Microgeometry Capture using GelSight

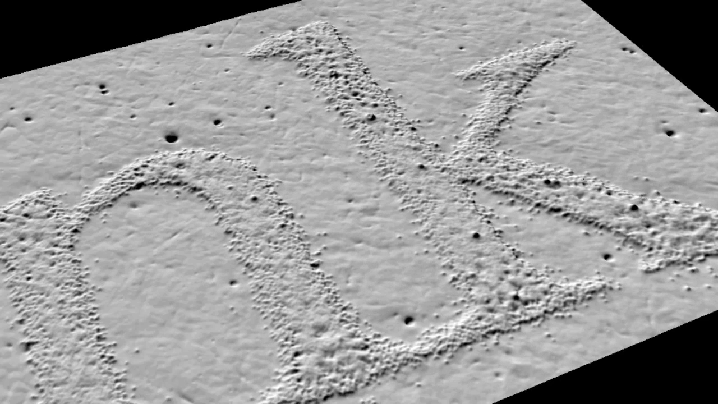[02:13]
GelSight can measure the surface topography of any rigid material.
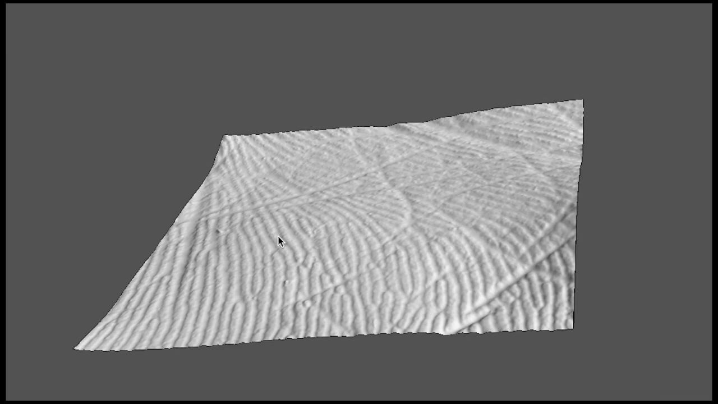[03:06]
This device demonstrates how simple it is to capture detailed surface geometry using GelSight.